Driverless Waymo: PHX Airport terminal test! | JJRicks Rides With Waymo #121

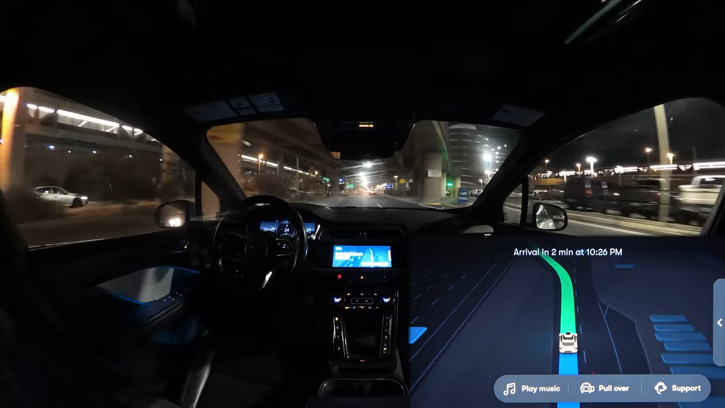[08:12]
Oh, that's right. It goes over here for whatever reason that may be. This doesn't look like it's going to be crazy, but hey, we'll see.